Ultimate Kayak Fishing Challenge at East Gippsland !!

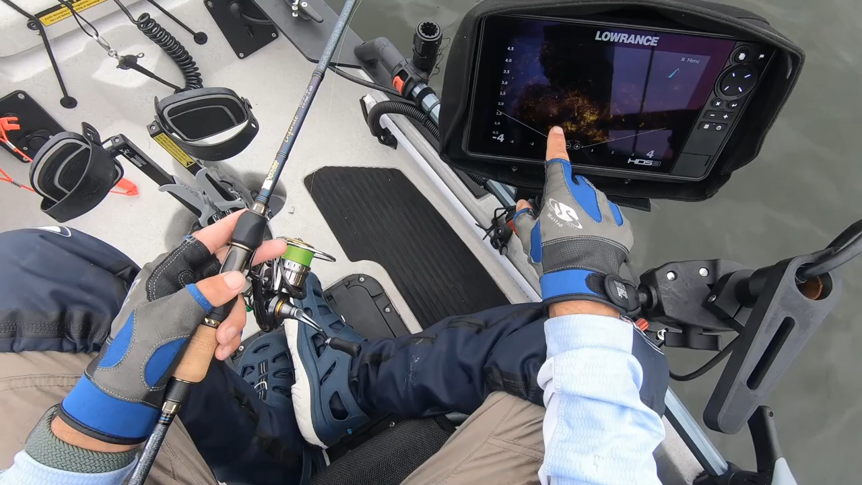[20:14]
So we've got a heap of stuff on scout mode here. You can see all the fish. All the fish in front of me. They're about 2.5 meters out from the active target. They're all here. And they just don't want to bite. Oh, they're everywhere. Certainly plenty of life down there.